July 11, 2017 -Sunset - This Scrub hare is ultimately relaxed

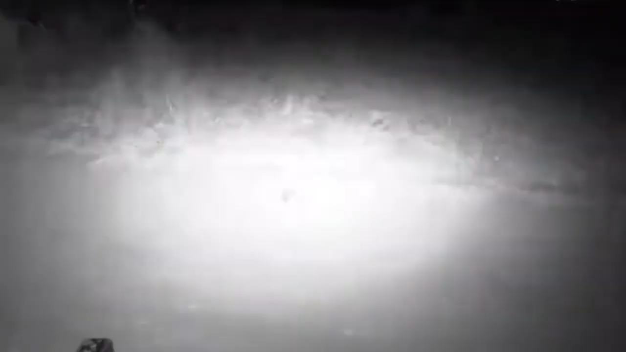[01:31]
So there it is. Hey little one. What are you eating there? I'm trying to see what it's eating. It looks like maybe some sort of a thorn. What have you got? How cool is this?
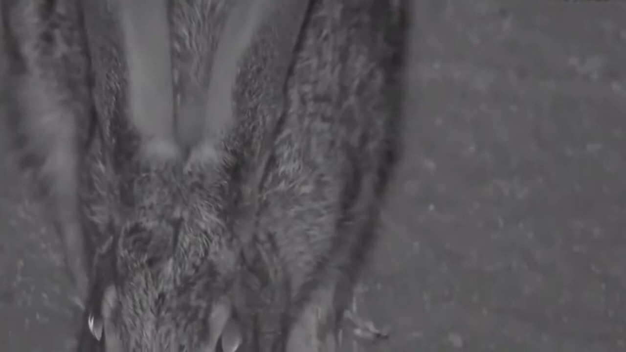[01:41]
Not every day we get to see scrub hairs at this distance, and especially feeding. You can see where it's dug up, that vegetation. Look how busy that little, there we go, a little bit more digging. What have you found there? This is amazing. Yes, we're talking about you. I love how their noses move all the time.
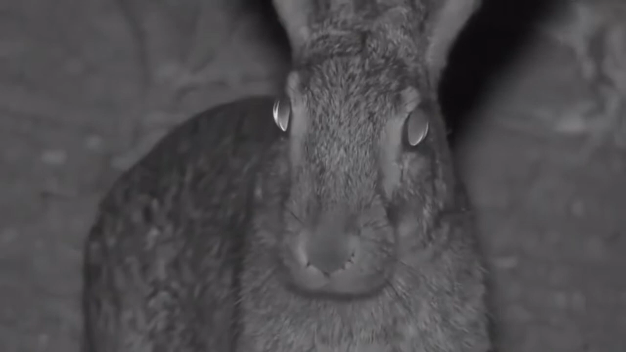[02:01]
And what is that on its ear? Is that a tick? Oh no, it's just run away now. There it is. It looks like, it looked like a massive giant tick on its ear.